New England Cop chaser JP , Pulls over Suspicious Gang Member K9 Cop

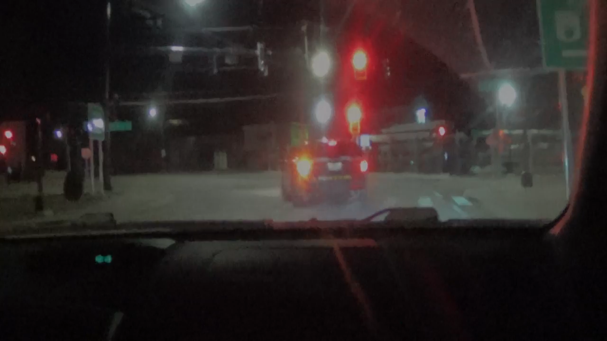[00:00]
Oh, right through a red light. Look at that. No blues on.
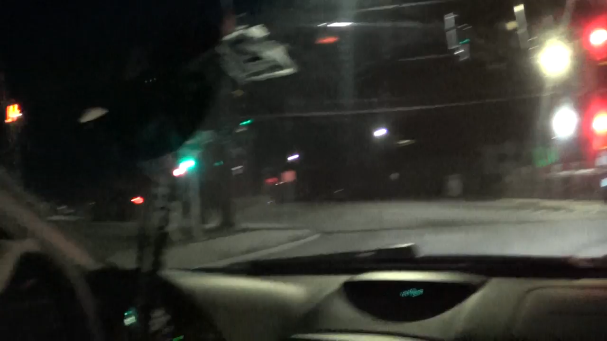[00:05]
No blues. This is JP from New England Cop Chasers.
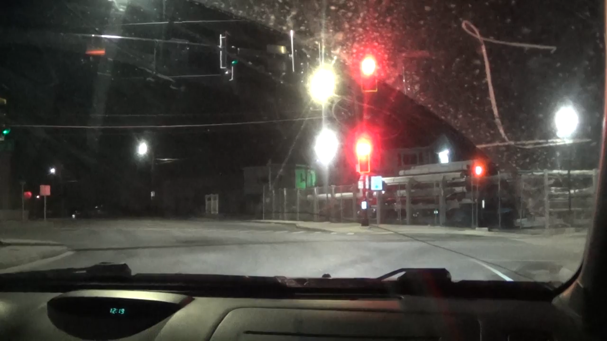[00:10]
We're following a K-9 cop that just went through a red light. Didn't use his directional before. We're going to try to catch up to him. Come on, douchebag. Move.
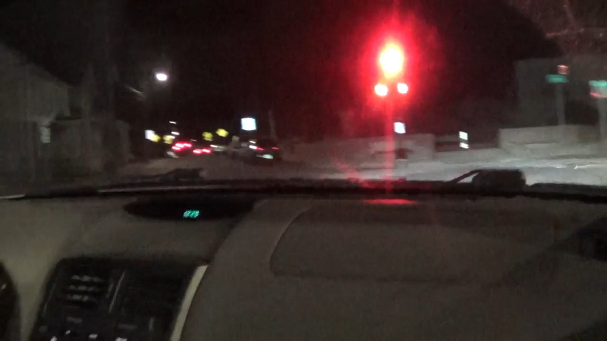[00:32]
Yeah, is that him? Slow down, slow down, slow down.
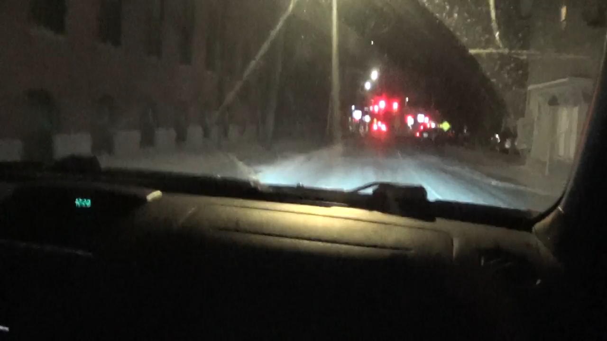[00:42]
No directional. This is the K-9 unit. And the license plate is 64625.
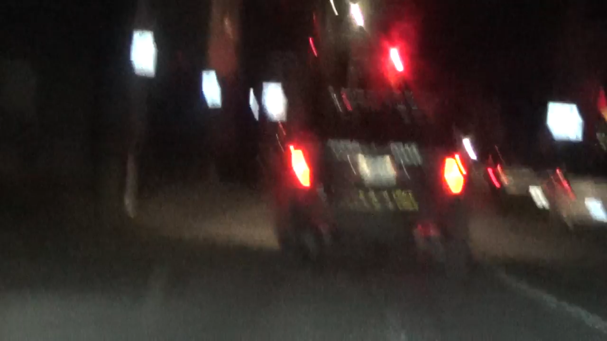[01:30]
This, uh, cop seems like he's drunk. He's swerving and not using directionals.